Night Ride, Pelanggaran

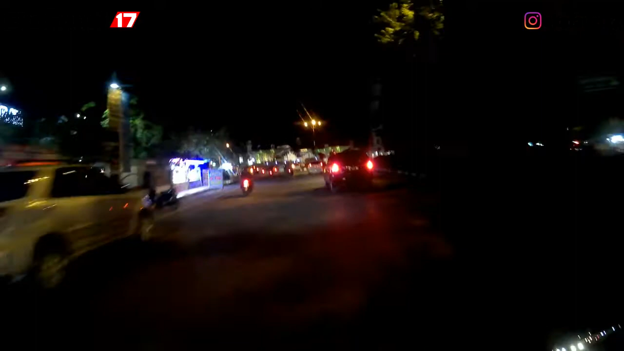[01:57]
ya kan kayak orang gila kayak orang kurang waras hehehe
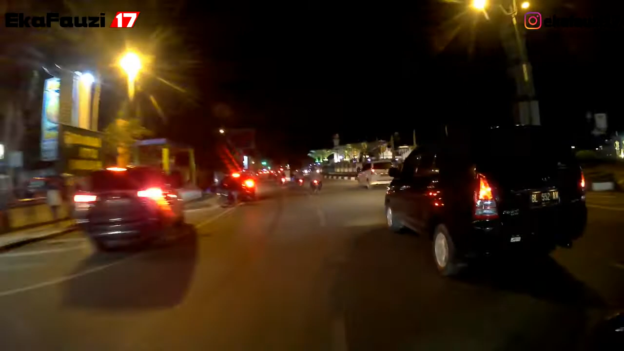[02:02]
ya dan ini kota Banda Aceh udah banyak kali perubahan
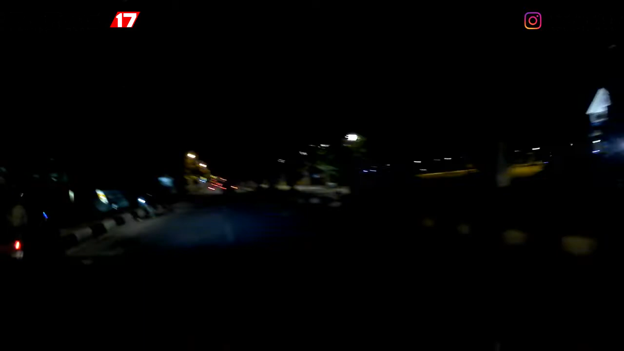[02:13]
ini Taman Sari juga udah berubah dan namanya juga udah berubah terus pokoknya banyak lah ya yang udah berubah dari Banda Aceh mungkin di video berikutnya ya aku akan ngecoba kasih update yang terbaru tentang kota Banda Aceh
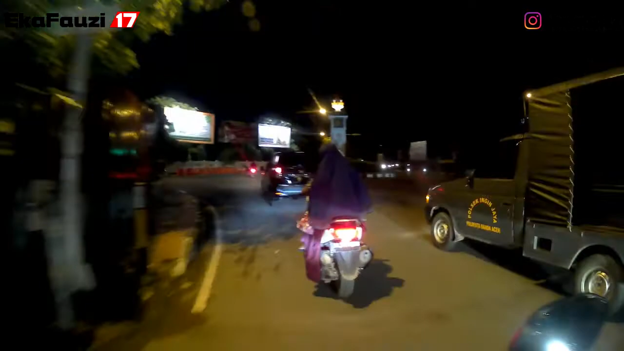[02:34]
dan malam ini betul-betul cari bon cabe di Indomaret Kaju Ajun, Ajun, Ajun bukan Kaju kalo Kaju itu di daerahnya Jalan Mongkokrung
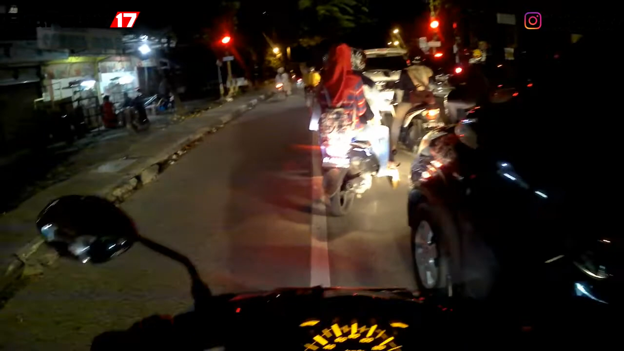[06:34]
nah kan apa aku bilang udah oke waduh untung pake Vario kalo pake N-Mix udahlah kena samprot sama orang di belakang ini gak jauh lagi nih sekitar
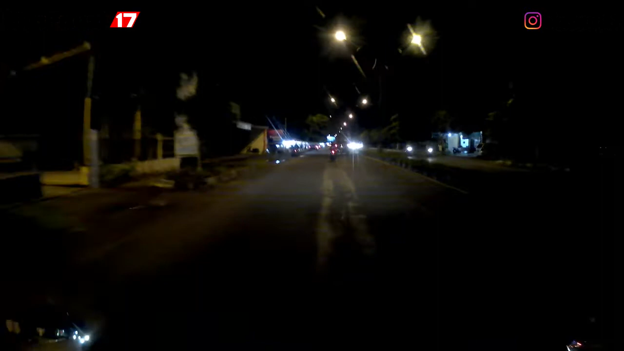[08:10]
gak begitu menarik tapi jelas ada update-an kalo aku keluar main-main kalo kita jalan kalo lagi boring itu pasti ada update-annya dan disini hujan ini basah kayak yang grimis pasti grimis-grimis level satu tapi grimis-grimis dikit-dikit gitu
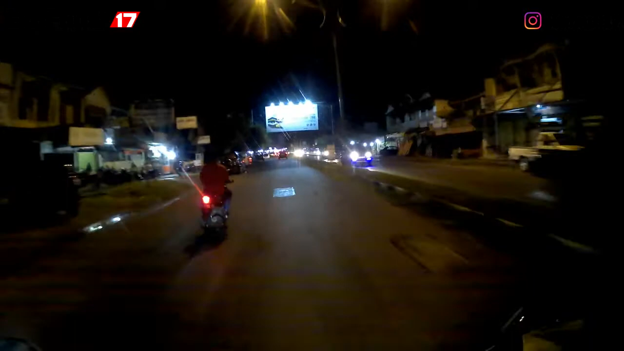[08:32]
nah ini lurusnya nih habisnya sampe ke Yandamaretnya